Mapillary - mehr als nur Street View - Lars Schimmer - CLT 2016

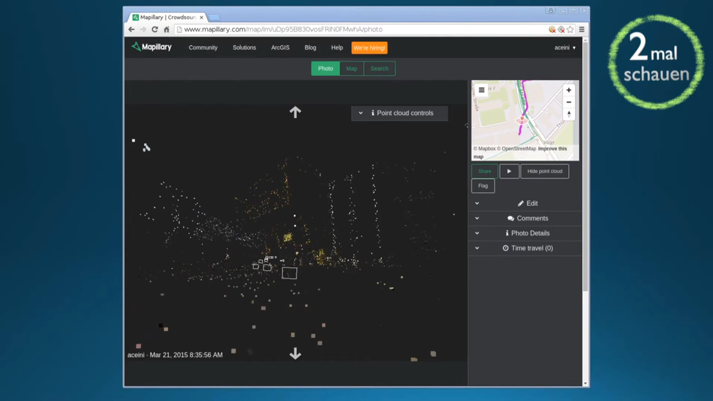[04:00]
Das Problem ist, die Daten sind nicht frei. Man kann sie zeigen, man kann sie auf der Webseite anschauen, aber weiterverarbeiten ist ein Problem. Was man jetzt auch sieht, diese rechteckigen Kästen mit den weißen da drin, das sind die Fotos, die man gemacht hat mit der Position. Also man könnte jetzt theoretisch draufklicken, wenn man live ist,
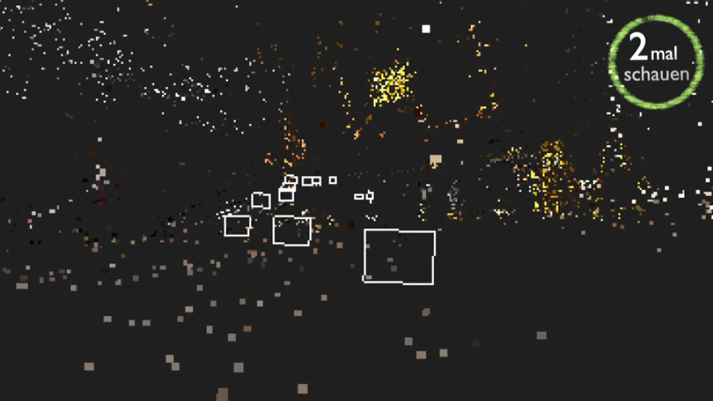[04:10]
und dann geht man von Position, von Bild zu Bild weiter und sieht dann, was für eine 3D-Punktwolke um das Foto herum ist. Die 3D-Punktwolken werden immer um das Foto, das man gerade anschaut, herum so einen gewissen Radius erstellt. Es ist nicht so, dass man komplette Punktwolke von der ganzen Welt sieht, wenn man sofort auf ein Bild klickt. Man sieht immer nur einen gewissen Bereich. Gehen wir weiter zu den Interessanten, was uns interessiert: Lizenzen.